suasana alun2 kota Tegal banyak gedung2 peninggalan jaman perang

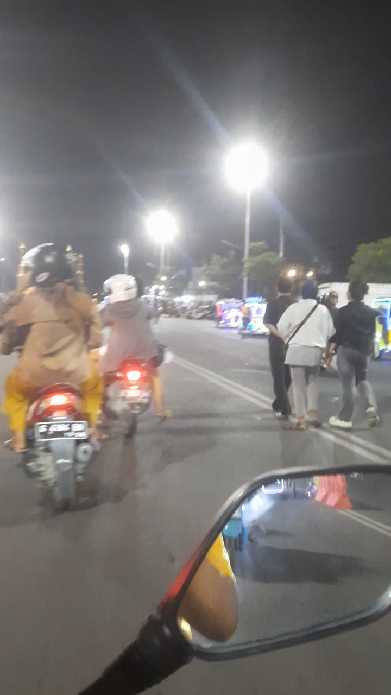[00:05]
Oke, inilah suasana malam di Kota Tegal, alun-alun Kota Tegal, akhirnya nyampe Kota Tegal,